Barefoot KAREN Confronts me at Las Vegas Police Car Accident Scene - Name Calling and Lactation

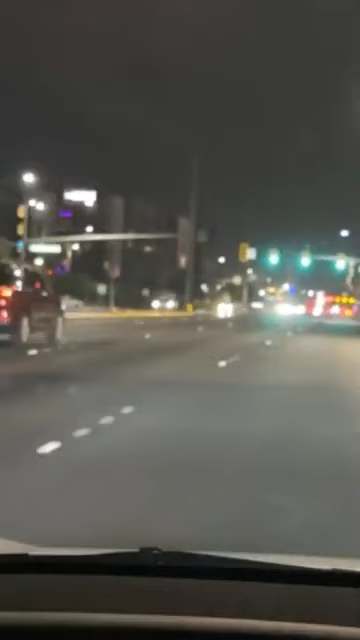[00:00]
Vegas is known for its good drivers. This might have been the sirens that we heard earlier. Wow.